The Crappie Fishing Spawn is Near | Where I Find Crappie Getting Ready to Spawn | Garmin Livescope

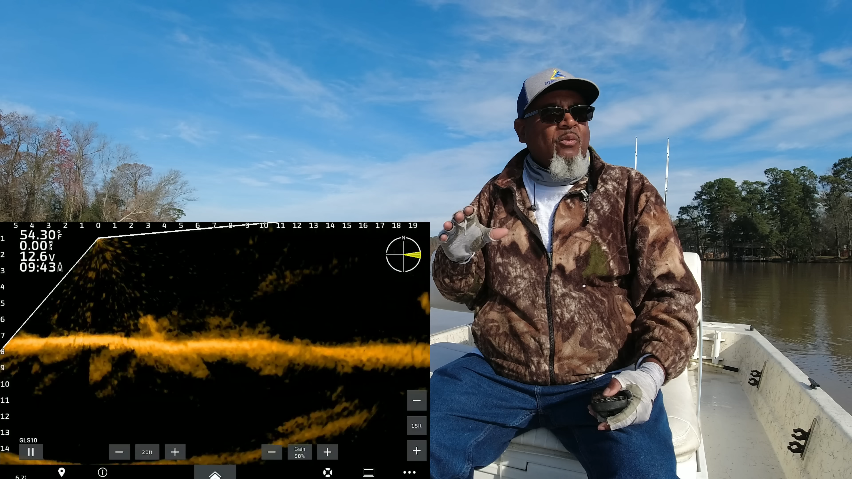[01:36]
where those fish are going to congregate, so they don't have to battle that current. It's very important to do that. That's a tip that don't get talked about a lot, but I'm telling you, it's an awesome tip, and you don't need any electronics to see that. It's something you can see with your naked eye. Hold that thought, and we're gonna find some nice crappie today.
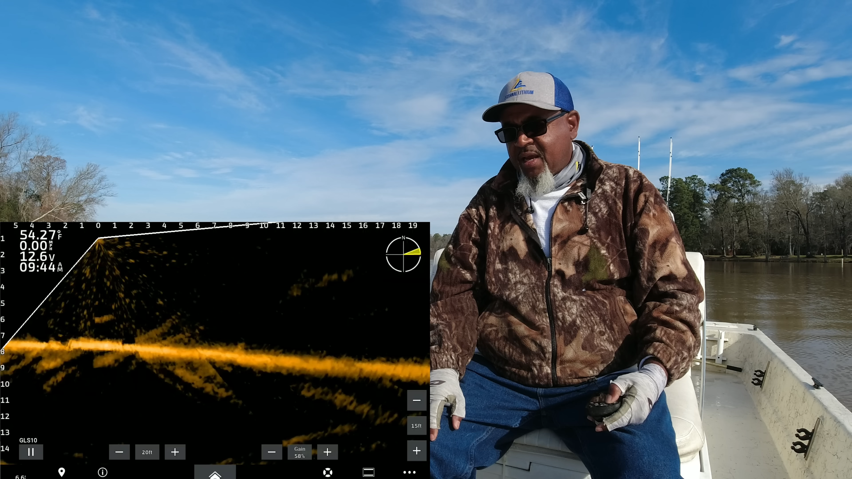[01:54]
See if we can't get some good footage for you guys. Let's make it happen. There's a tree that's right here, and it has a few fish, and we got pretty much almost a bluebird sky today. That's I'm more than likely have these fish tucked in and under a lot of the structure that we're going to be looking at, or dug in on the mud, in the mud. And we're going to see if we can't work our jig off in here.
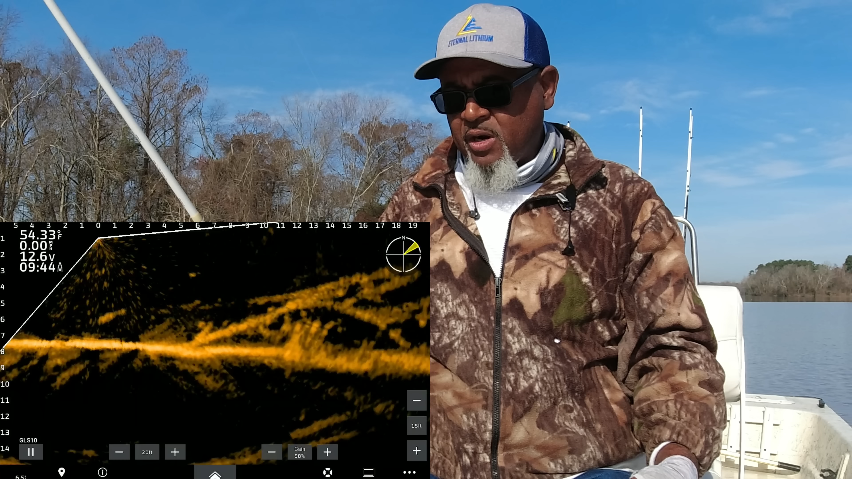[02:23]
Look like there's a few fish in here, and we're going to see if we can't work that limitstackle jig right in here. You see my jig coming down right there, and I'll circle what I'm looking at as what I think is crappie down there. I don't know if I'm gonna be able to work this jig in there without getting snagged up, because they're down there up under two different limbs.
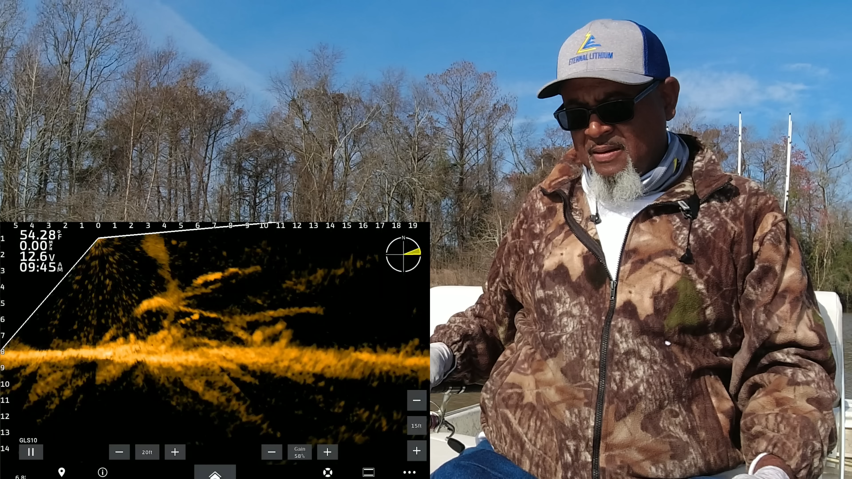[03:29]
Let's get it back in there and see if we can get him to commit again. Yeah, I'm bouncing off limbs.
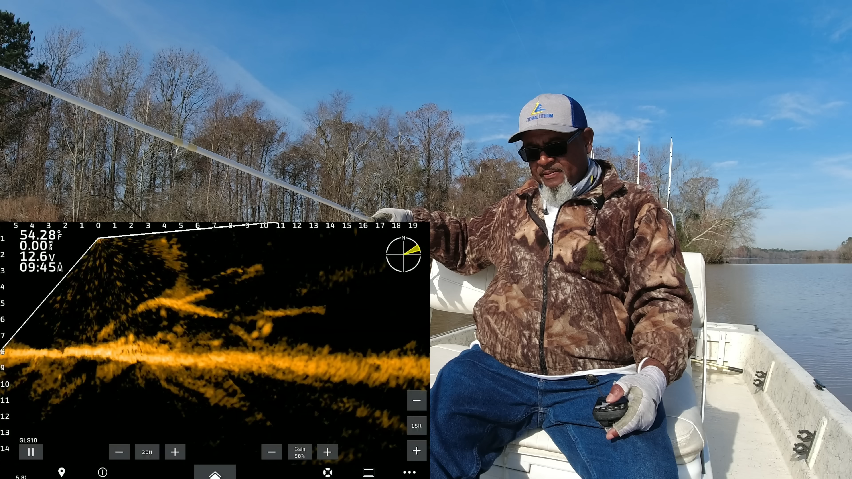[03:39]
Man. All right, let's go up to this other part. Look like they may be, he's still gonna be up under two different branches. Look like some smaller fish though. Maybe smaller fish. You always wanna watch that jig go down there, because if not, you're gonna get snagged up. So important to watch that jig fall through,
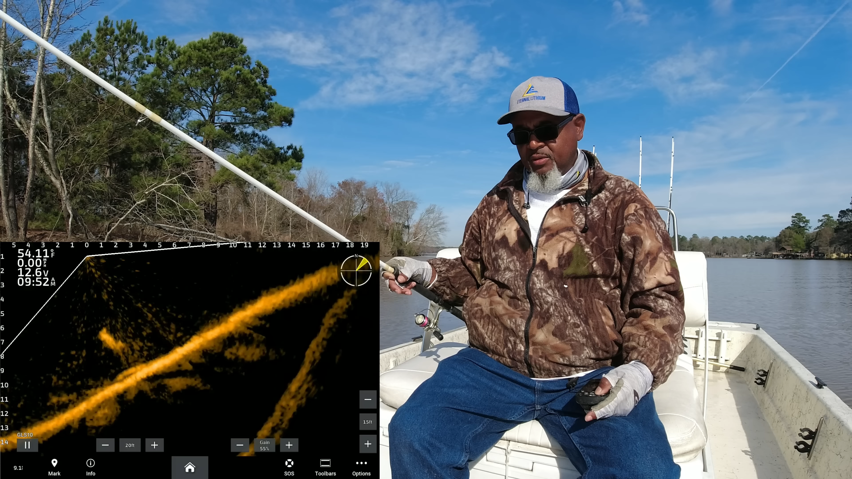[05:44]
Decent little fish. See how he reacts. They are tucked in tight this morning. Gotta have that boat control.
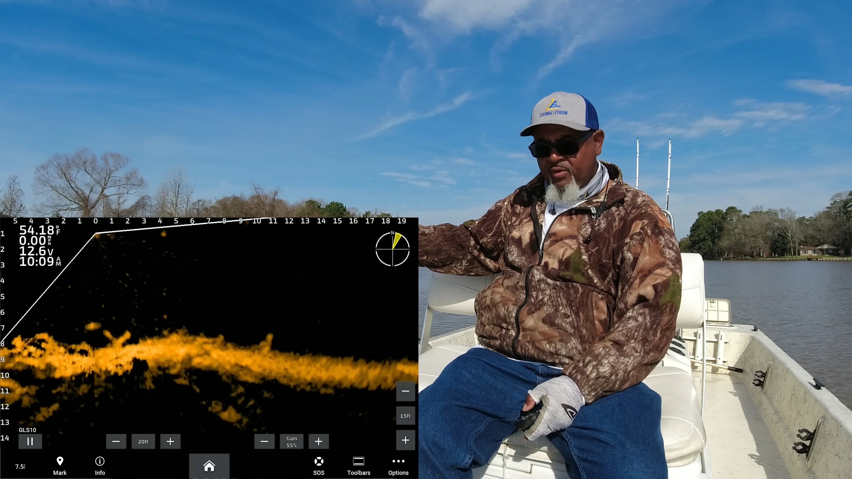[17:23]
Set down on the bottom over there.
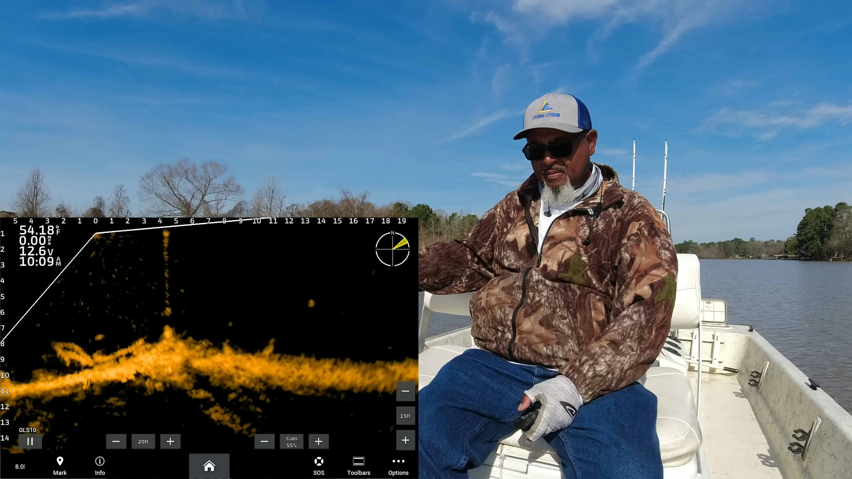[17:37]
And there we go. That's a good fish. It's a better fish right there. Oh yeah.
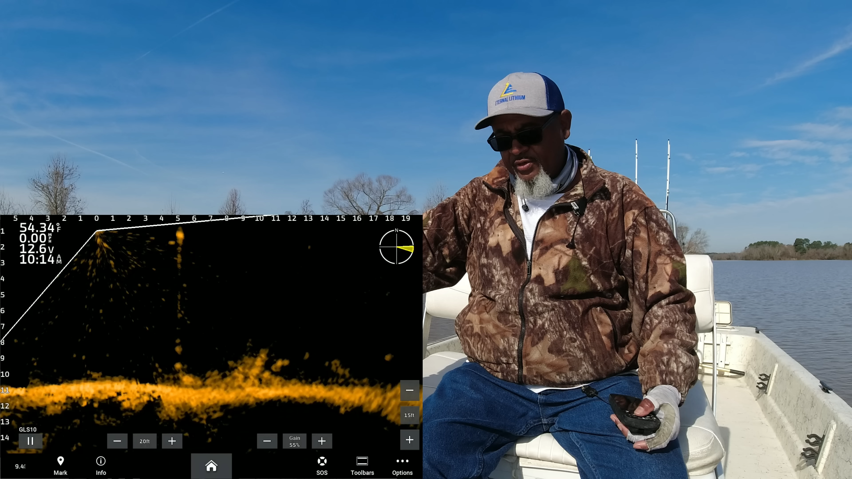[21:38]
It possibly could be. See a little bright spot down there? Let's see if we can get a little action out of it. Giving a little shake to my jig, looking for it to stand up. That's gonna be a fish right there, y'all. I think that's gonna be a fish. I can't tell the size of it, but wouldn't bet that's gonna be a fish. Come on, right in your face. Maybe not.
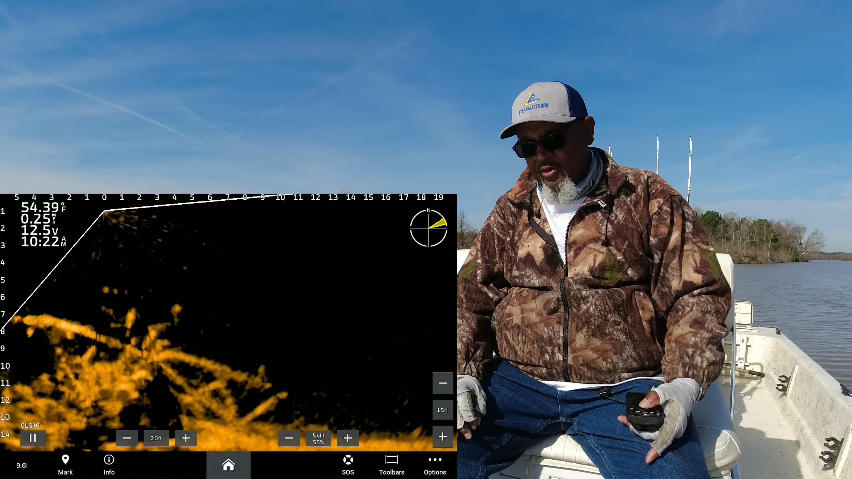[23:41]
It's really warmed up. Let's see if we can dissect this big old pile. I've seen a couple fish from a different angle. See if we can spot them, find a fish we can drop on without getting all snagged up. On those clear sky days, they'll get tucked in that structure because they don't really like light.
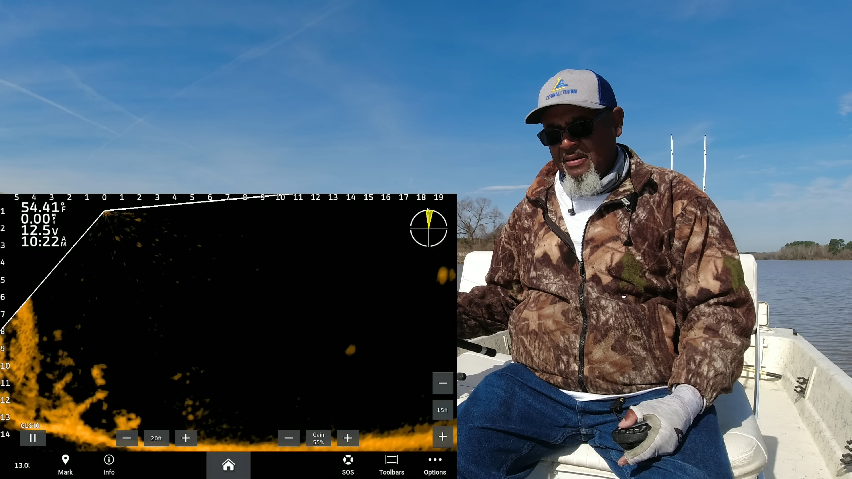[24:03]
It's got a big old catfish. Yeah, big old catfish right there. Really didn't see what I thought I was gonna see on that big pile. So we're gonna just ease on to the next one. It's all about the hunt, all about the hunt. Look like I see a few fish off in this little pile. It was bagged up a little bit.